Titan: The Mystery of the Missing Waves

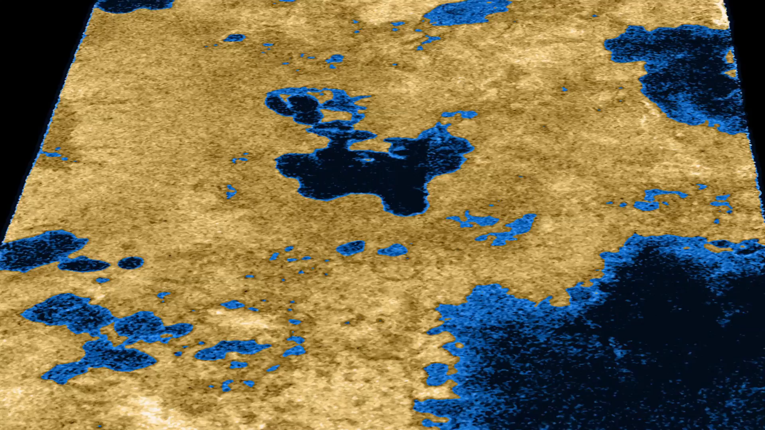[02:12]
We know there is wind on Titan, says Hayes. The moon's magnificent sand dunes prove it.
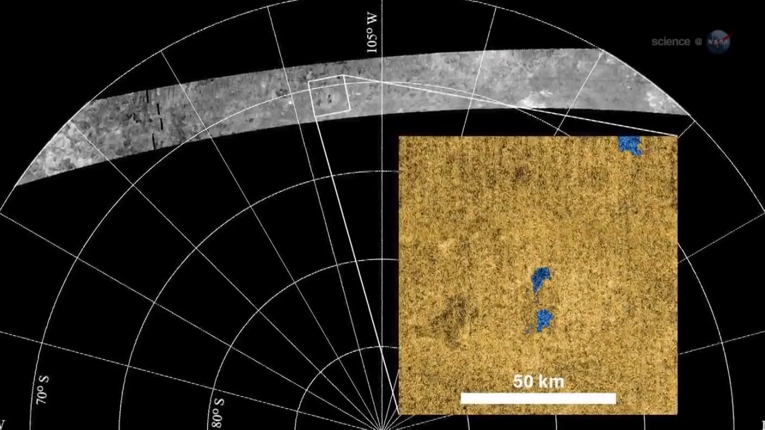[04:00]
If waves appear, Cassini should be able to detect them. Radar reflections from wavy lake surfaces can tell researchers a great deal.
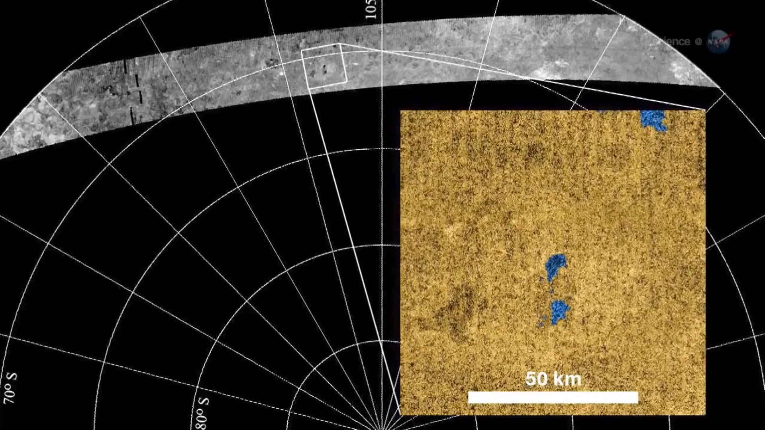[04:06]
Wave dimensions, for instance, may reveal the viscosity of the underlying fluid and thus its chemical composition.